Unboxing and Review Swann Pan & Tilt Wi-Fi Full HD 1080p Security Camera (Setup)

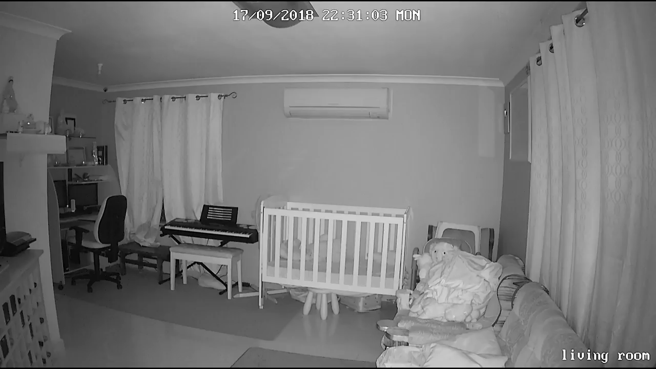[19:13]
so during the day time and night time is very clear